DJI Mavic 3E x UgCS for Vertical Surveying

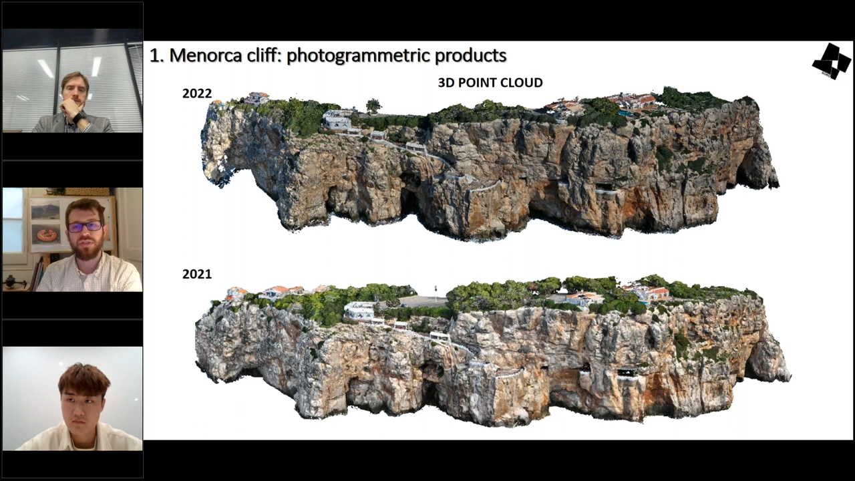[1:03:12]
And we can also visualize very well using the compression of the texturized 3d image. Okay. So these data are very useful for inspection, monitoring and change detection,
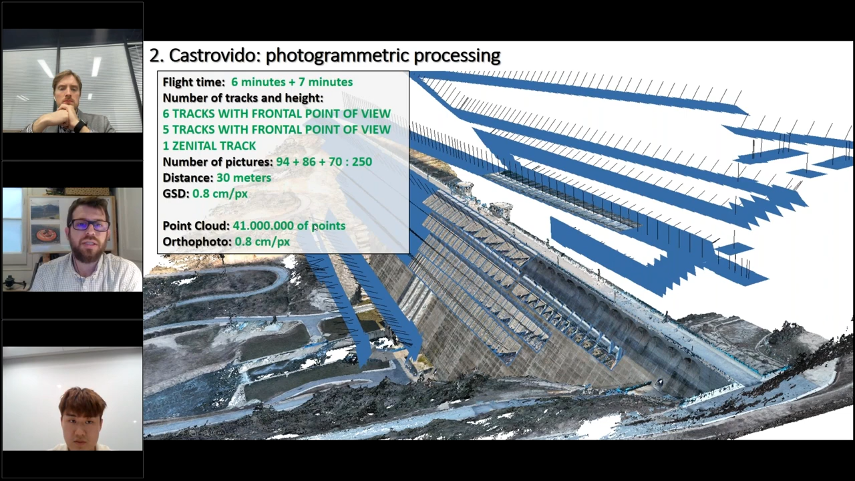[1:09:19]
And we're obtaining a point cloud of 41 million points and orthophotos of 0.8. Okay. So this is the product that we get, the Zenithal orthophoto, the digital elevation model, and also two, uh, frontal orthophotos from upstream and downstream. And for sure, the 3D point cloud. Okay. Let's see it a little bit. This is the orthophoto.
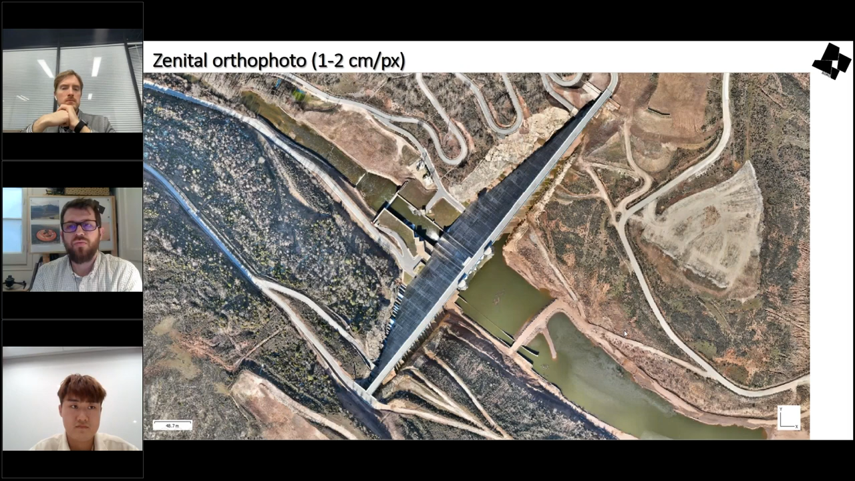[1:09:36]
This is the digital surface model without the visitation already filtered.
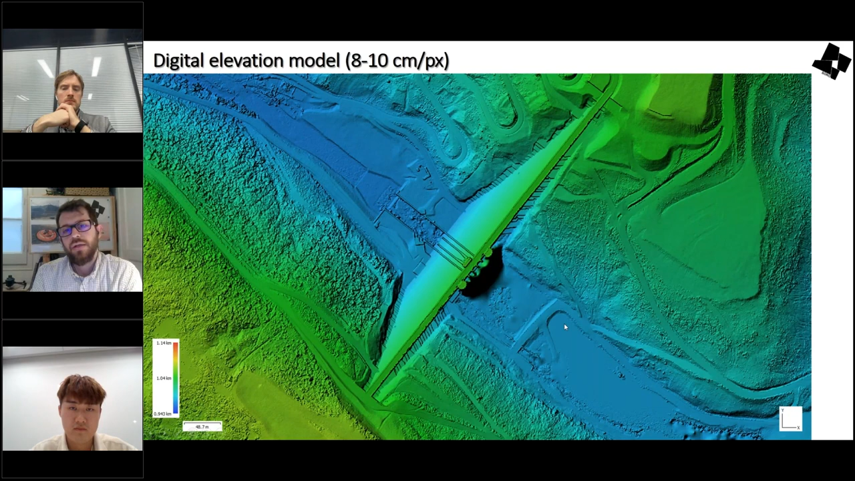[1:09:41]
This is the, uh, for me, one of the best products, the frontal orthophotos that we can compare year by year. If there are new cracks or the majors or any sign,
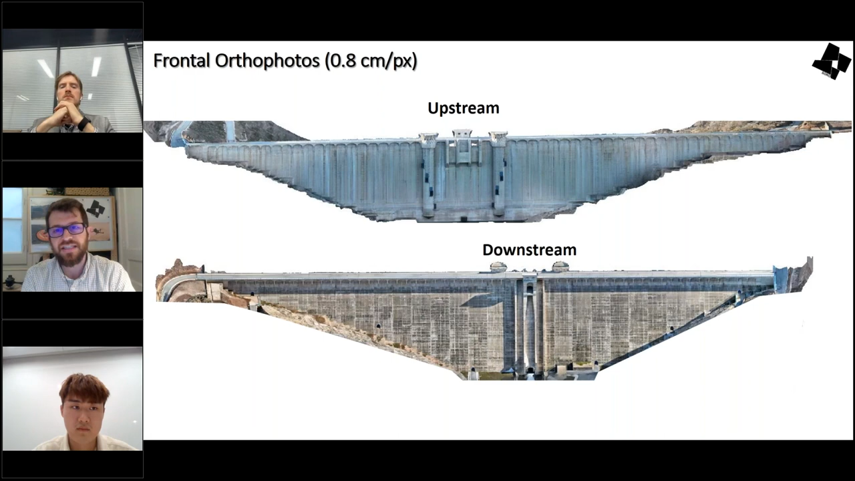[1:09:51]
uh, or any phenomenon that we want to control. Okay. This is the 3D point cloud from the upstream point of view.
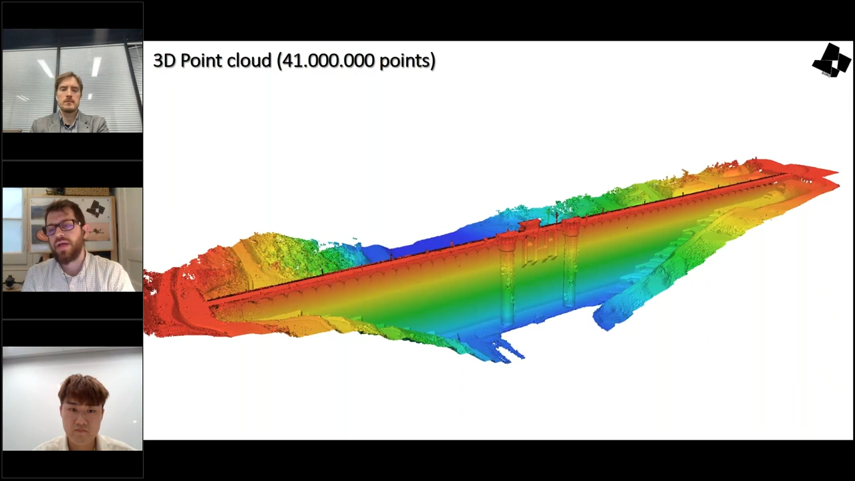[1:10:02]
And this is the point cloud from the downstream point of view.
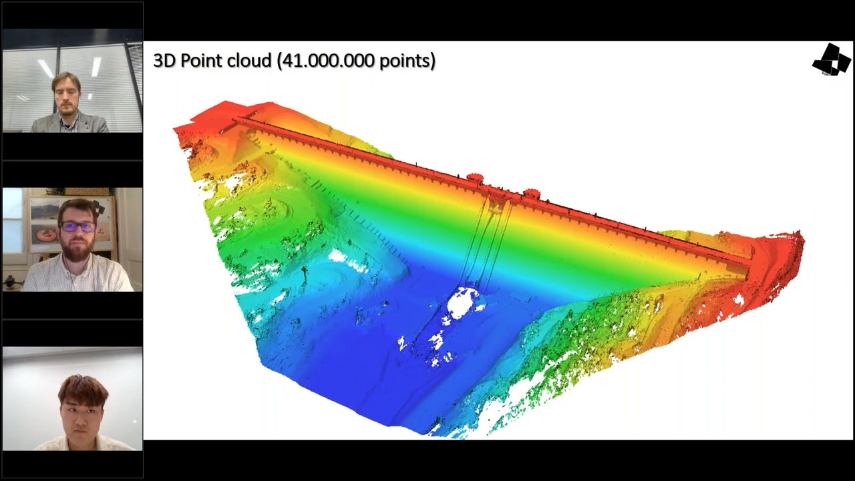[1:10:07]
It's the same model. It's the same 3D point cloud. And this is another case where we are working with these spillways.
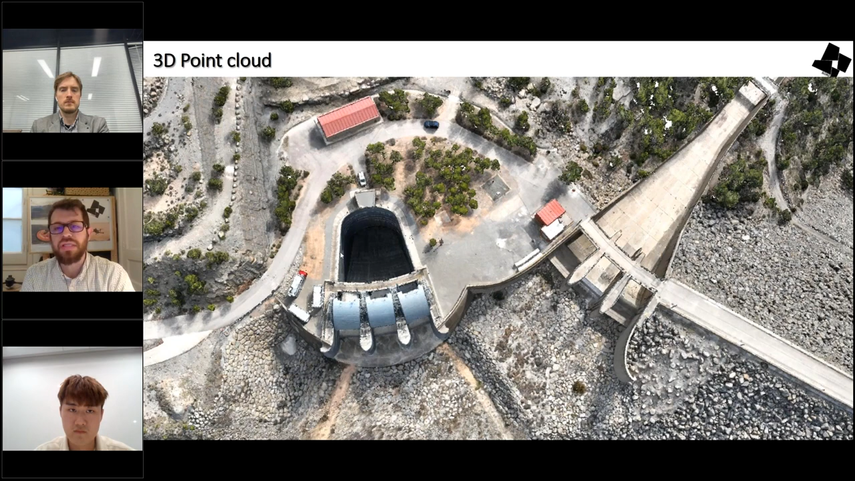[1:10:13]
This is another dam in Arenos. Um, and we are working in these spillways and the 3D point clouds are very useful because they are, uh, complex geometries and we have to do an excavation here.
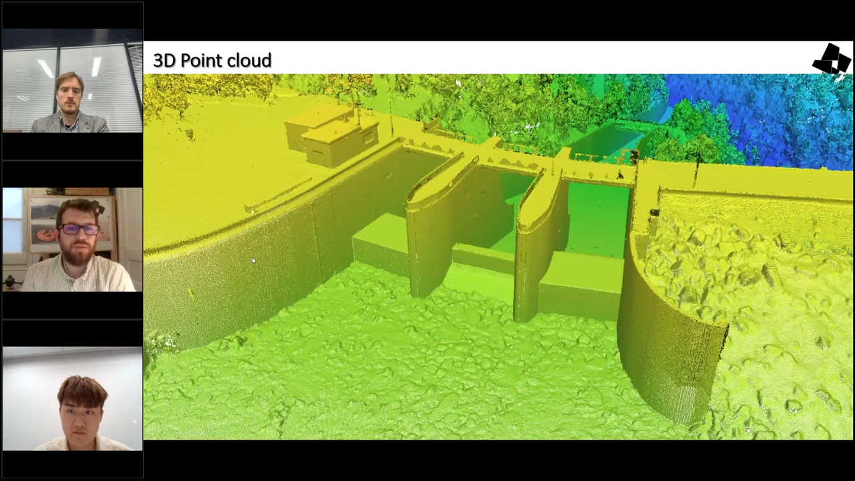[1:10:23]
So we also fly and we control, uh, the civil engineering works based on these three point clouds that
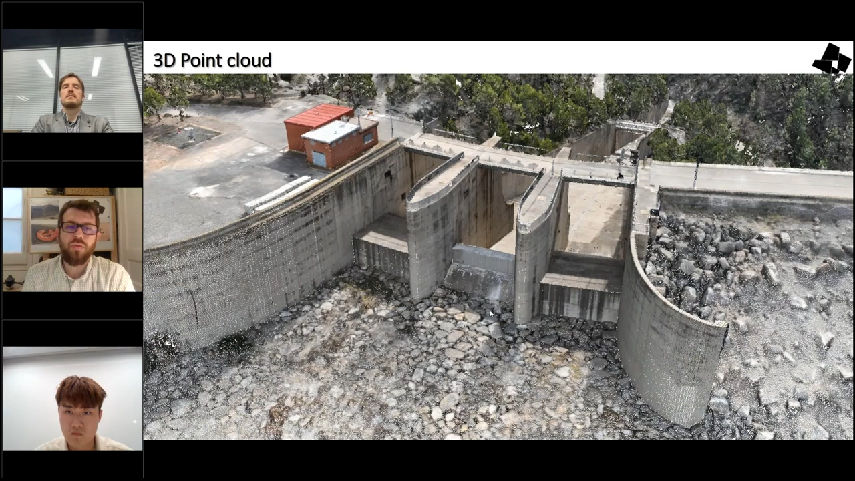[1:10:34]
we can check all the changes in time.
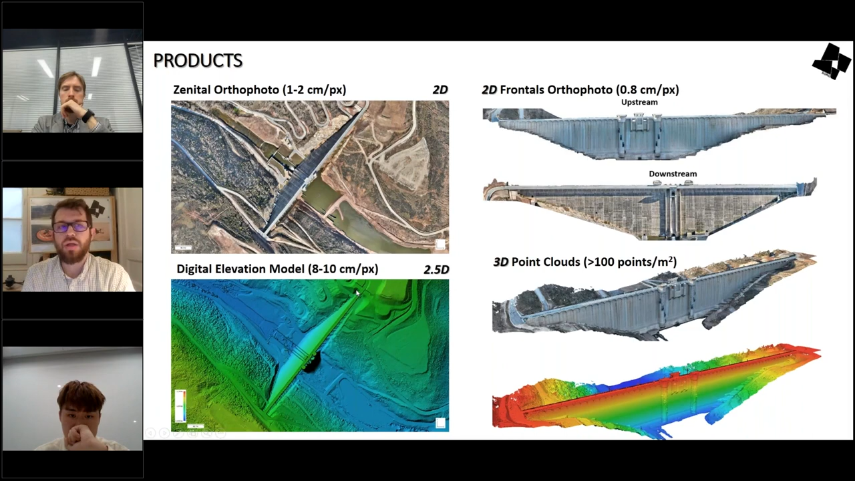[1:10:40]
So the products are, are these ones are the ones that we use for doing inspections, monitoring and change detection, inventory all the elements and identify cracks. And if you bring me two minutes, I will show you also the bridge inspection.
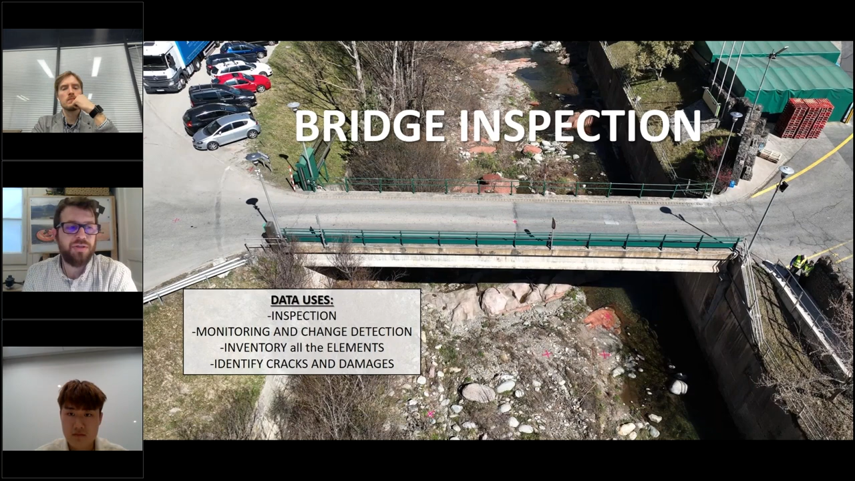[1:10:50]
Okay. It's the same that in a dam. Okay.
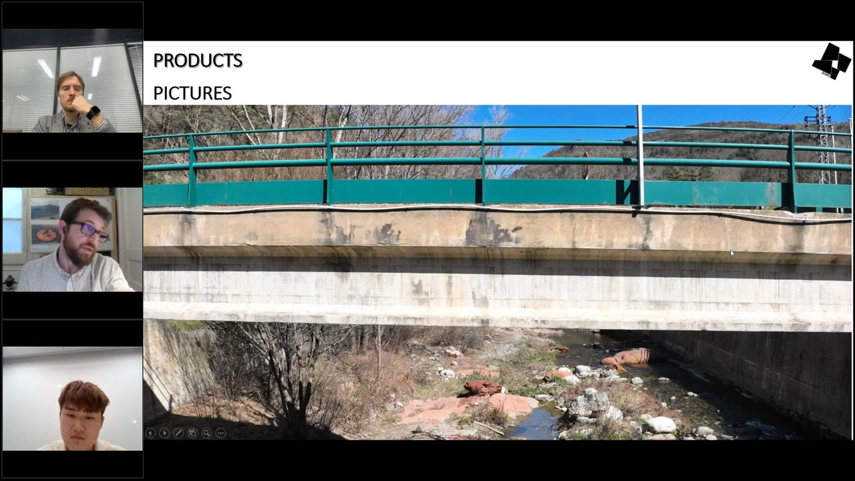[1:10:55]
We can get this lateral, one of the pictures, lateral pictures, but we can also take pictures from the bottom. Okay. And it's quite good. The 3D point cloud is a completely point cloud of the bridge where we can,
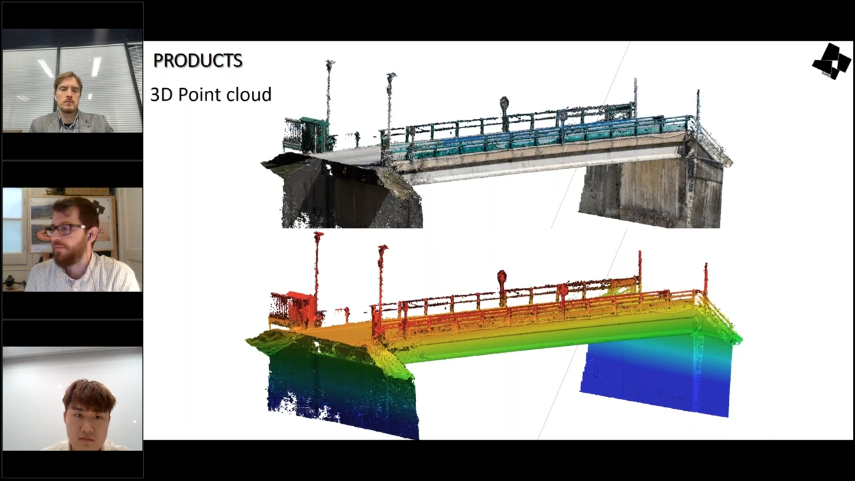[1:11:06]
uh, go inside the bridge from very difficult accessibility points of view.
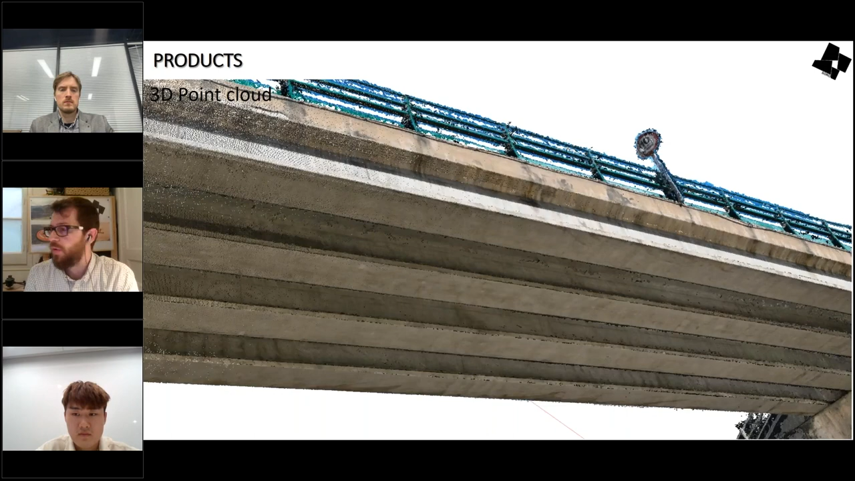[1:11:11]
Okay.
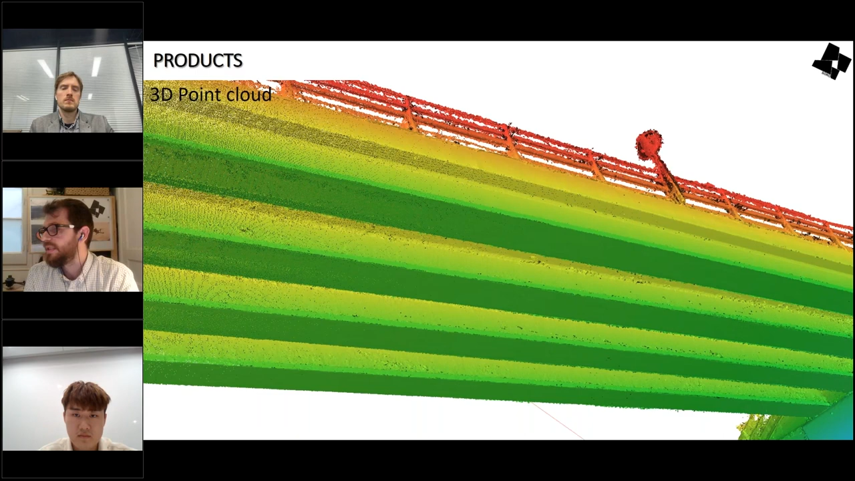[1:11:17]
And we can, uh, see the, the beams very well. We can be like inside the bridge.
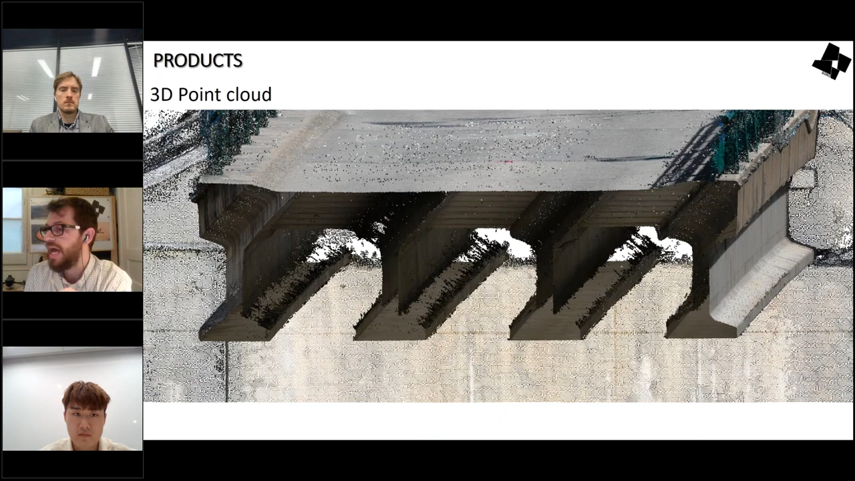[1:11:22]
Okay. We can here measure, uh, deformations against regular surfaces.
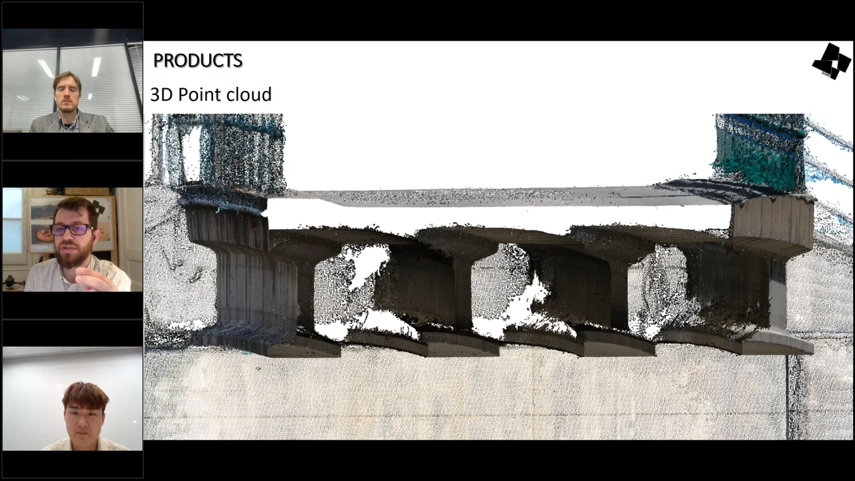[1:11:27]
We can for sure take a section part in 3D or typical,
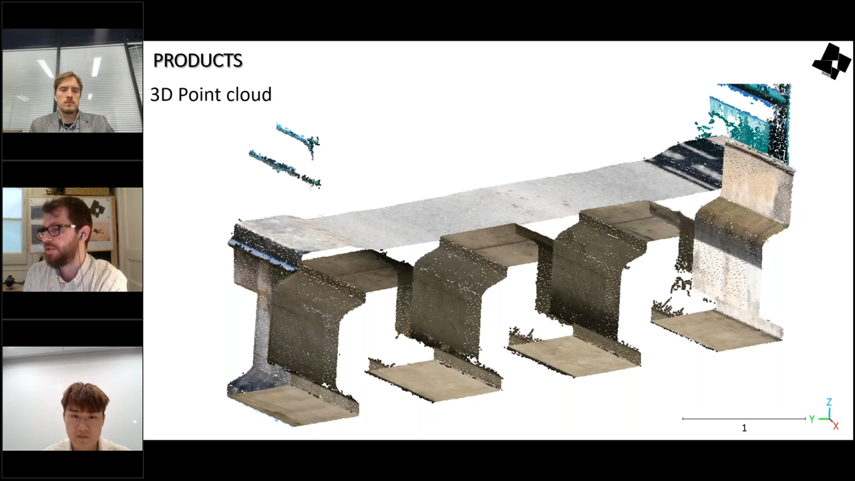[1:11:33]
uh, planner 3D section.
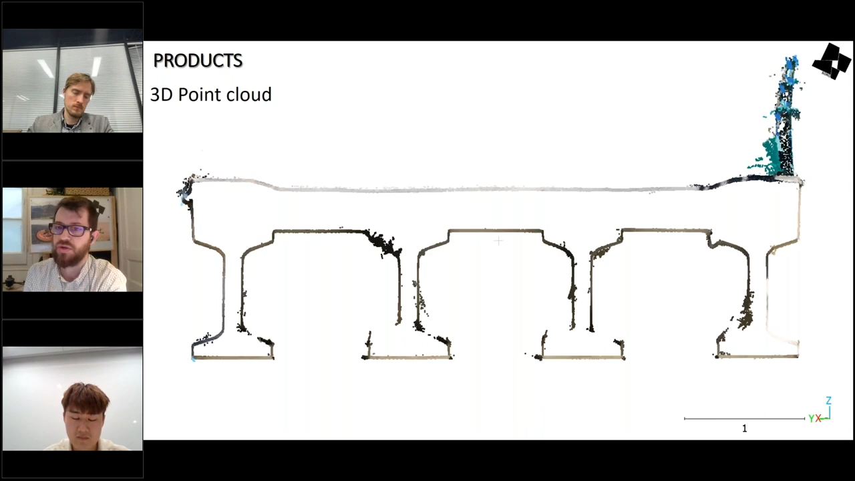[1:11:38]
This is a section of the point cloud. Okay. And we can measure in this point cloud distances.
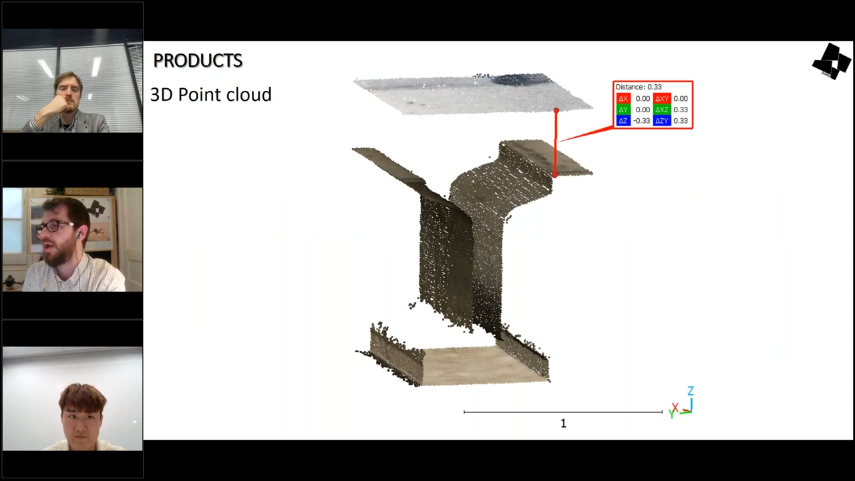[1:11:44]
We can do deformation analysis against primary, um, primitive surfaces. Uh, and for sure we can get, uh, orthophoto from the bottom. In this case at three millimeters pixel.